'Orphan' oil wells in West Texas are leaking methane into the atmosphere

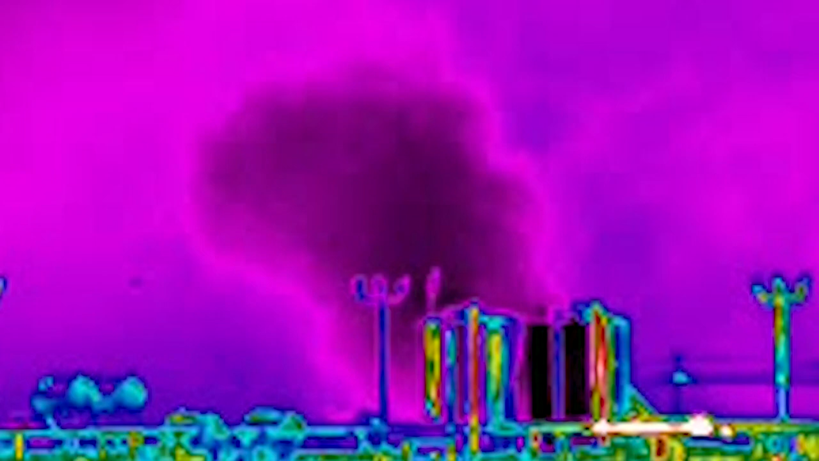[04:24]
I mean, that is a huge cloud.
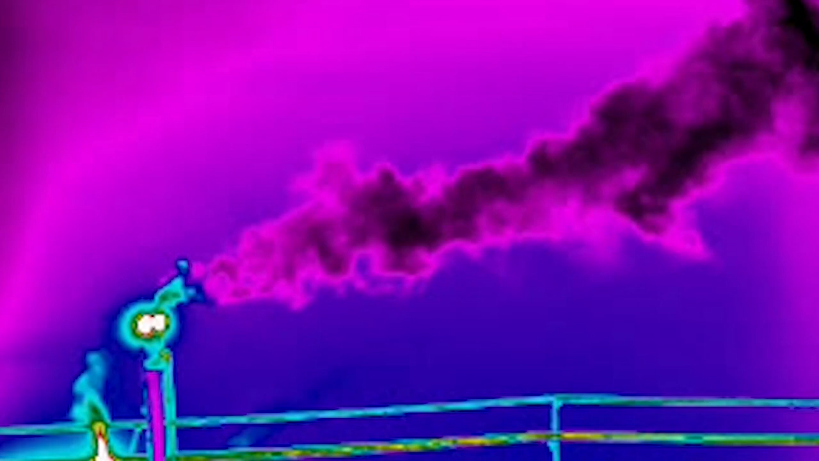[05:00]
The camera shows it is burning some gas, but you can also see drifting off to the right is a cloud of methane that escapes without ever combusting. But now it's out again. Now it's out. That was wild. Like while we were watching it, the flare came on.